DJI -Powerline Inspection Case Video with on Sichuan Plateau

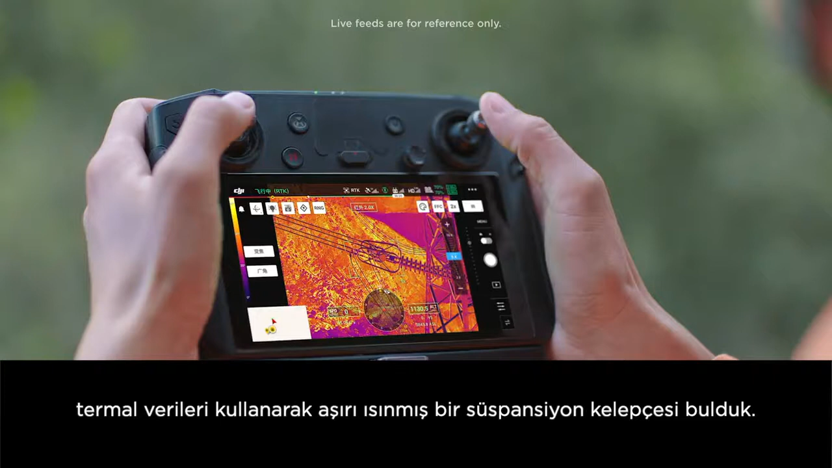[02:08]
我们由红外发现了一次来张箱角温度过高通过可见光画面是发现